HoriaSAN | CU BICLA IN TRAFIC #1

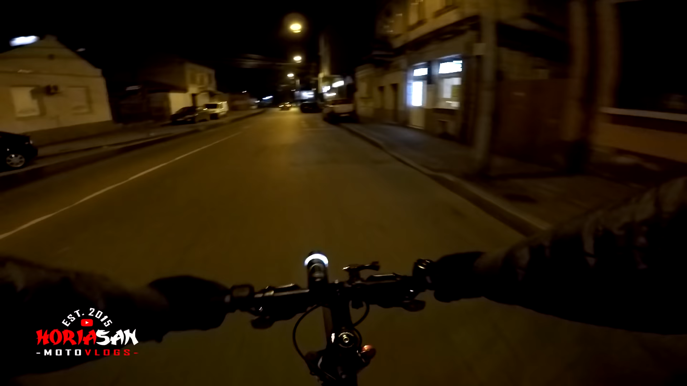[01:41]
Ce faci, frate? Nu mă vezi? Doamne, frate!
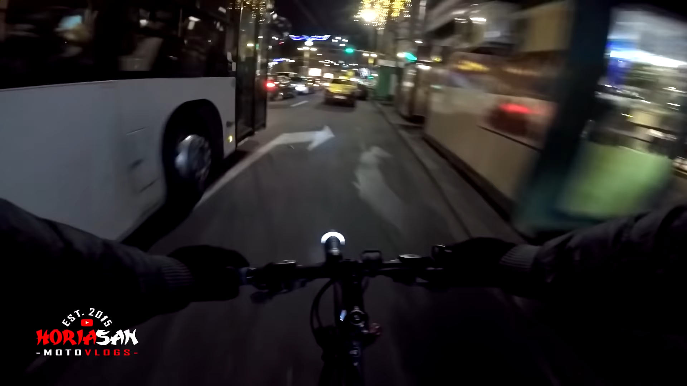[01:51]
Ia, fii ce-mi place, că așa la motocicletă. Tot e blocat și noi ne facem loc. Mă vedeți, mă, niciunul, mă, bă, gavaș, p***ură.
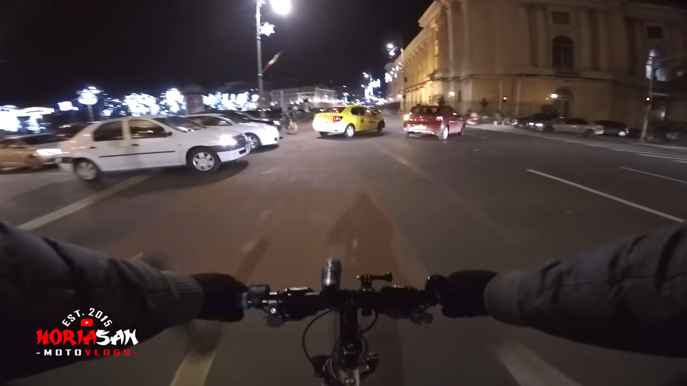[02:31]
Stai, p***ura, măti, că ai roșu. Nu vă uitați niciunul. Aveți roșu? Alo, boss.
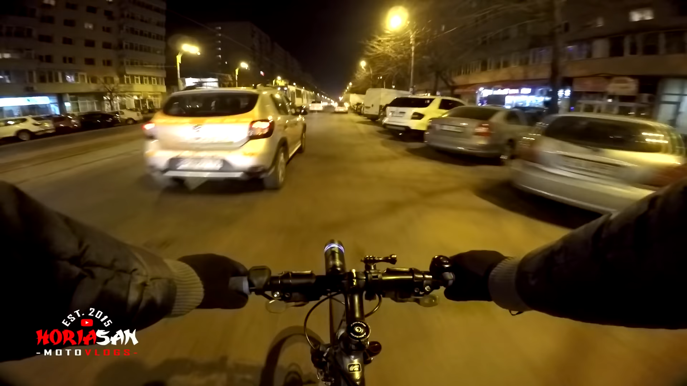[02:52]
De ce nu bagi undeva în parcare, te rog?
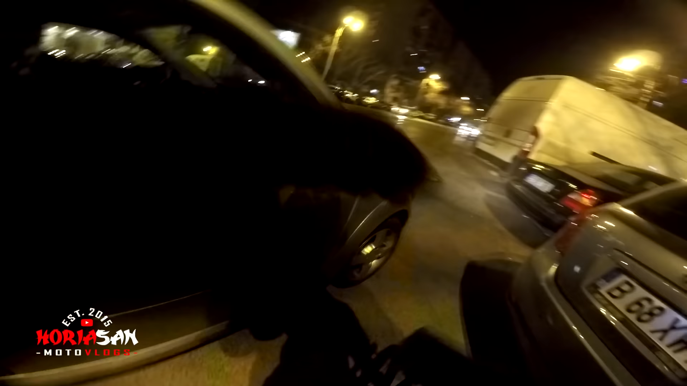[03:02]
Bag un parcare undeva. Păi, era să mor din cauza ta.
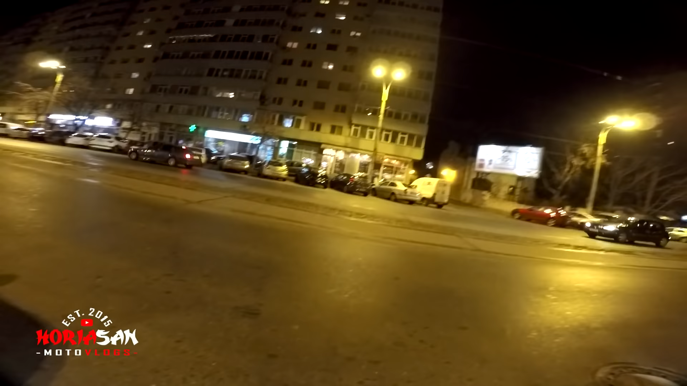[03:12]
Ok.
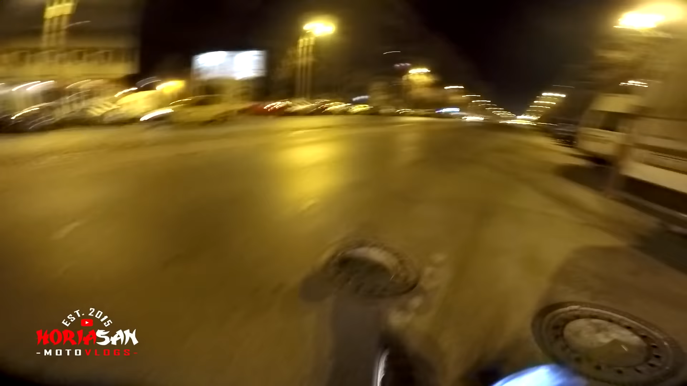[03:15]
Ia uite, nu, de ce treci pe roșu? De ce? Te calci mașina, ia.
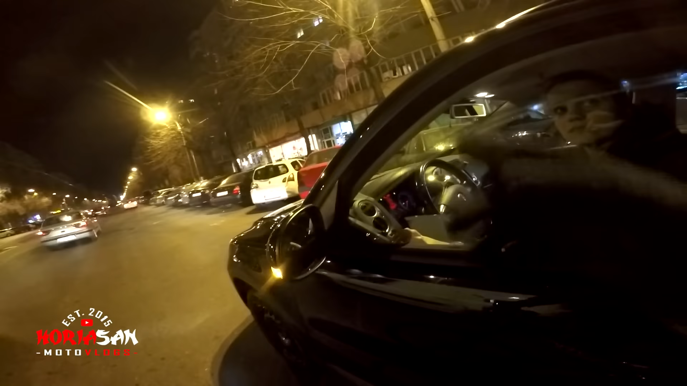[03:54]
Băgați în parcare că e foarte periculos, mai ales pentru noi bicicliști, cum stați așa aici pe margine. Când vă ocolesc, poate să mă lovească cu mașina.
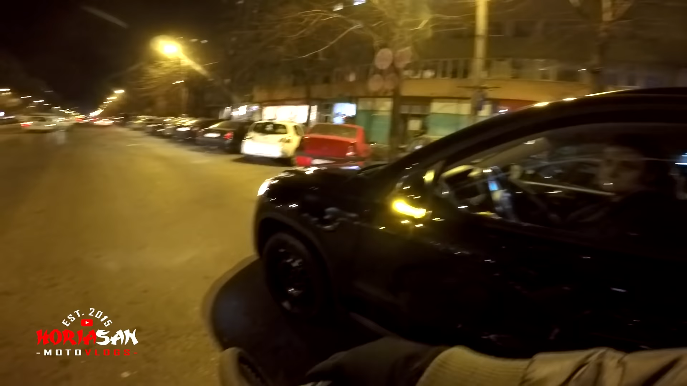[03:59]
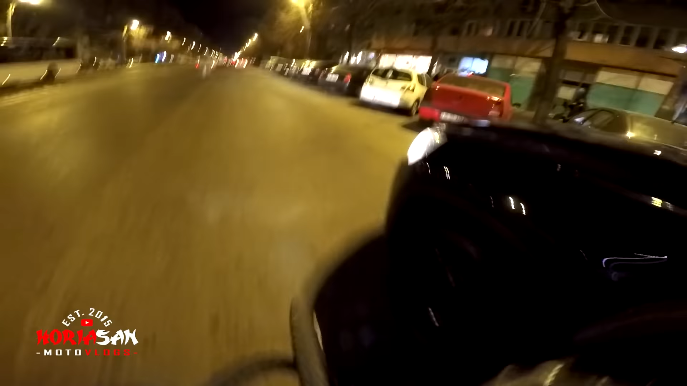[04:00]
Uite, știu, uitați-vă un pic cât de în pericol îmi pun viața cu mașina asta parcată. Ce ai făcut, mă, câte sunt? Nu mai avem, bă, nicio scăpare.
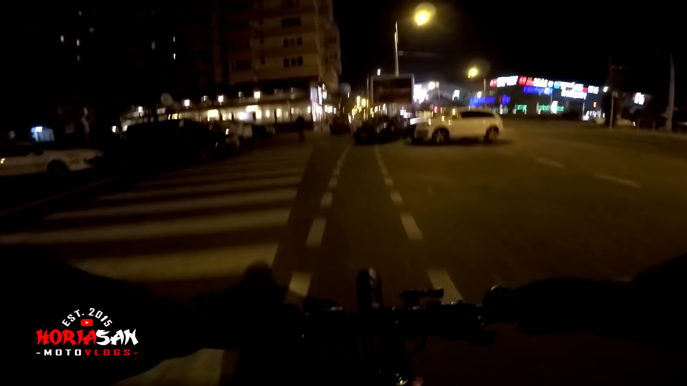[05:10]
Așa să oprești, mă, pe trecere. Ia să vedem, știu că a făcut Marius de curând un clip pe tema asta, dar sunt tare curios. Și eu să văd ce se întâmplă aici. Da, trebuie să trec prin baltă. Să vedem cum e pista de bicicletă de pe Pantelimon. Ia să vedem.
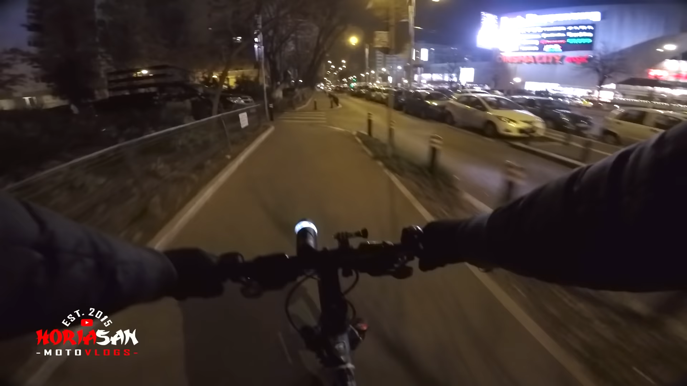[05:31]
Hai că ne întoarcem așa frumos. Așa. Ia uite, și acum ce fac? Urc peste el?
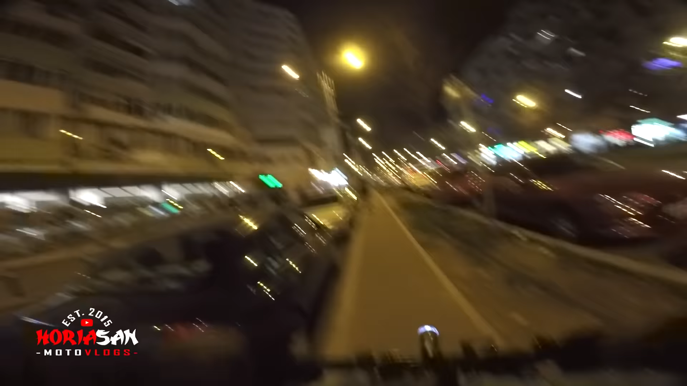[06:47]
Nu, nu iau, trebuie să mergi deloc pe partea asta pe aici. Că te lovesc în pana mea și pistă de bicicletă, care e problema?
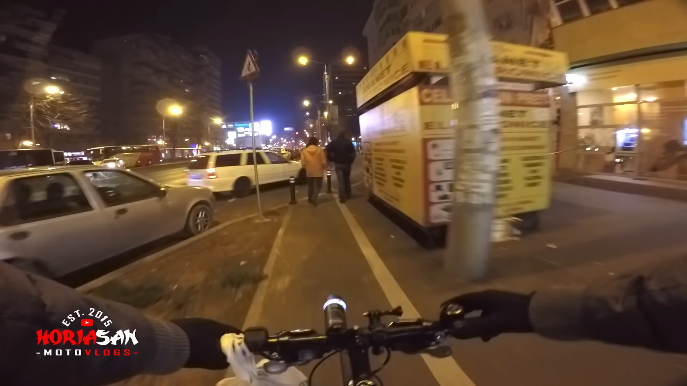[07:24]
Bă, are în măsii trotuarul la 2 metri, frate, lățime. Aolo, iar dăm de prostul ăsta.